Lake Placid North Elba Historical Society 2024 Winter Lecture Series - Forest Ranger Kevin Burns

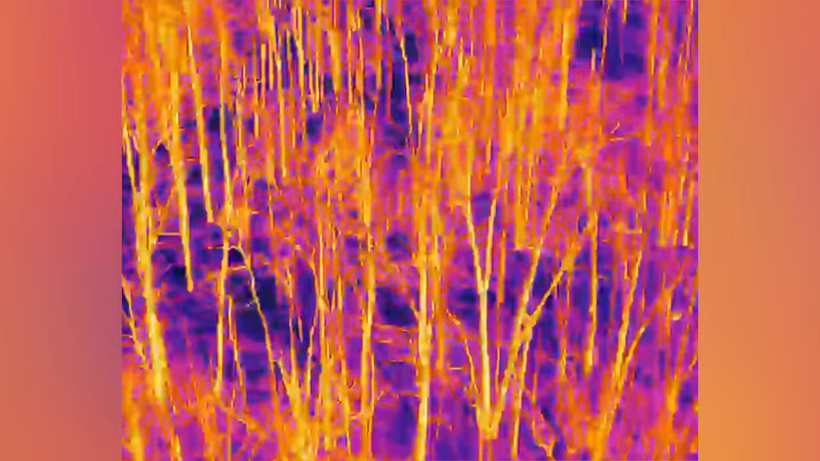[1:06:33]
This is a training. It's not a real live search. But it'll give you an indication as to what this drone can do, or UAS we call them.
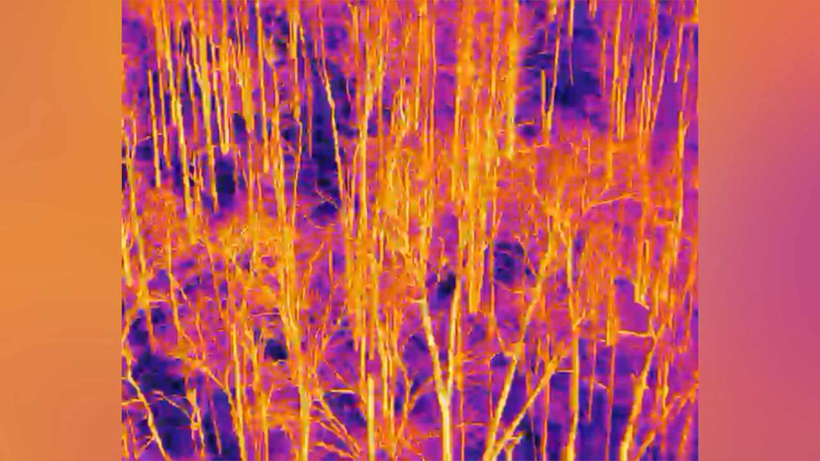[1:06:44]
Just let it go a little further. You'll see a really good image of the person walking with their dog. A lot of agencies now have these UASs, and they have the same platform we have.
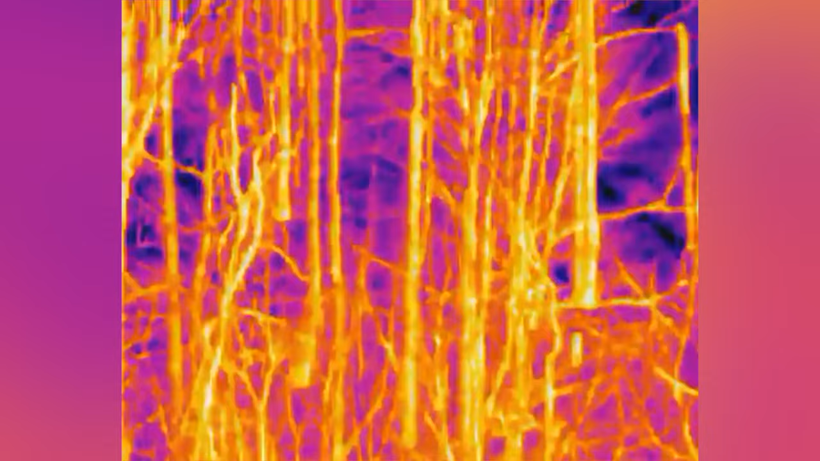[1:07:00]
So people have been found in New York State using this tool. It's a great shot there.